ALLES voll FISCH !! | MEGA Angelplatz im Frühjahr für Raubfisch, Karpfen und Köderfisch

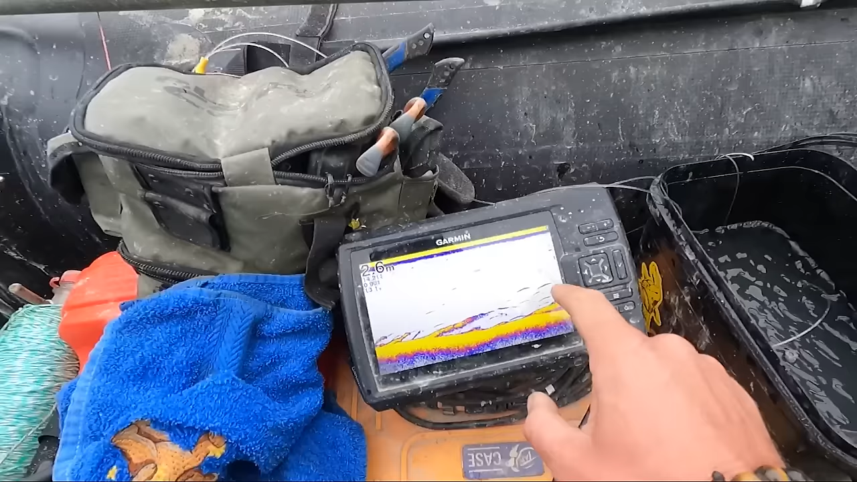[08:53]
Hier sind überall Futterfische. Hier vorne unterhalb von unserem Angelplatz kommen so zwei tote Bäume raus.